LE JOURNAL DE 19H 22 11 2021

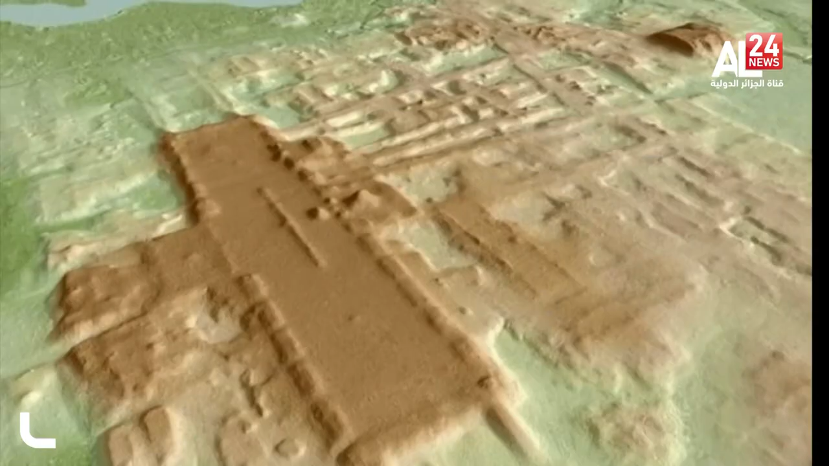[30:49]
plus de 30 000 mètres ont été retrouvés
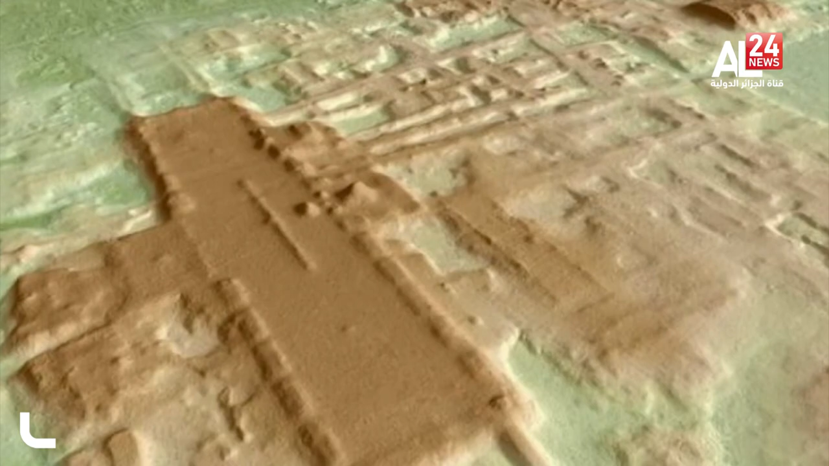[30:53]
grâce à la technologie du balayage aérien.